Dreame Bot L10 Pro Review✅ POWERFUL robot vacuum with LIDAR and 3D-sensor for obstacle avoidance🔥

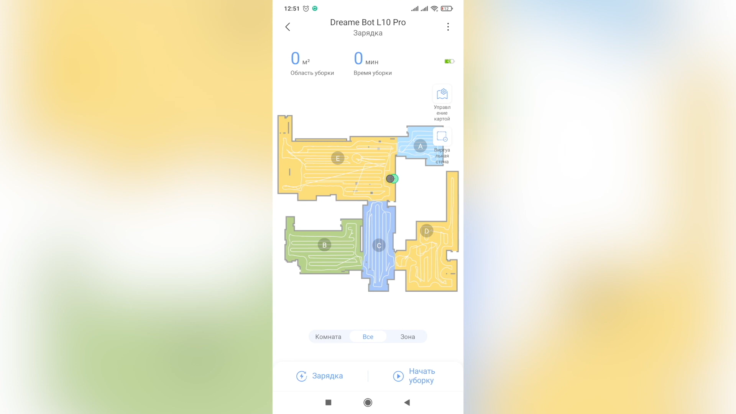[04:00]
On the home screen are three modes. The first individual room mode. Here you can pick, as the name implies, individual room that your robot has to clean,
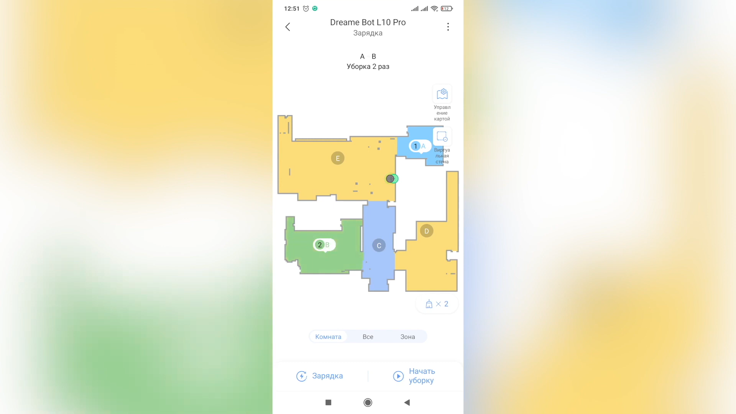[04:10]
and the amount of times you want the robot to go through, one or two. In auto mode, DreamyBot L10 Pro cleans everything possible.
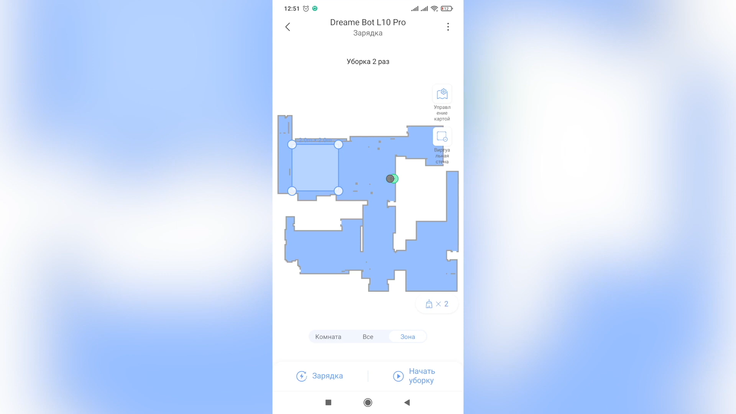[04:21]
And in zone mode, you can pick out individual zones with the rook triangle, that the robot has to clean. And once, you can pick out the amount of times you want it to go through once or twice.
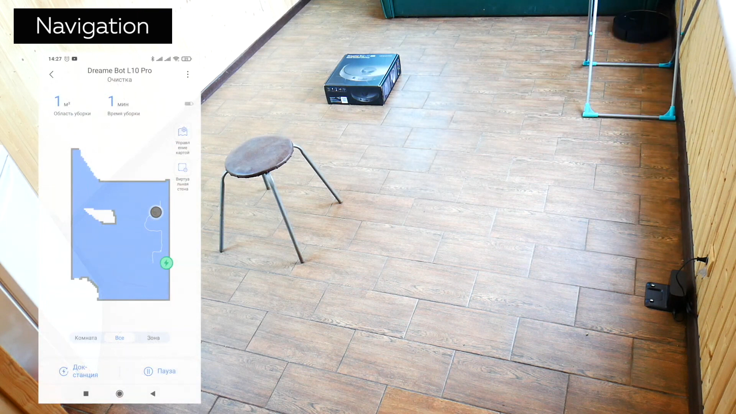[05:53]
First, the vacuum goes along the perimeter, after which it goes through the area in a snake-like pattern and returns to the base.
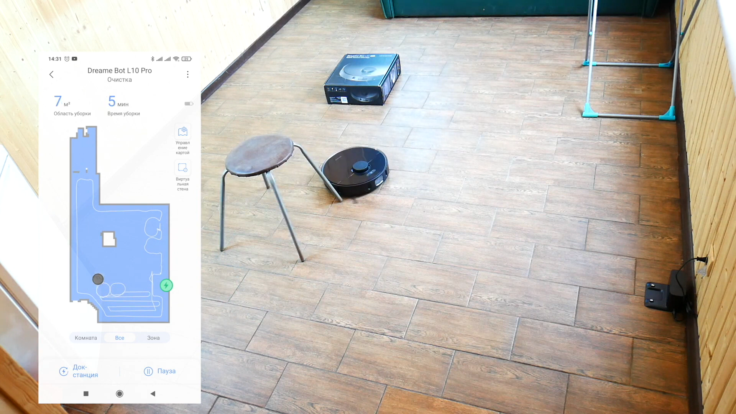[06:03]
It didn't get stuck on the drying rack, individually cleaned around all four of chair legs and around the box, after which it came back to the base. On a 32-square-foot room, it only needs 10 minutes.